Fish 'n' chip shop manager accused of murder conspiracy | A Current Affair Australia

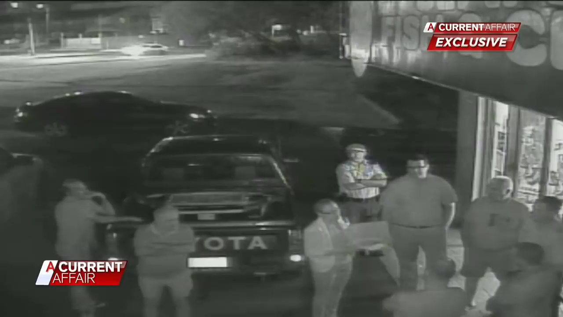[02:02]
This is CCTV of the night Lou Minetti wanted the Palermos out of the fish and chip shop. In the early hours of the morning, Mr Minetti arrives with real estate agents and police officers ordering the Palermos out over unpaid rent he claims totaled $75,000.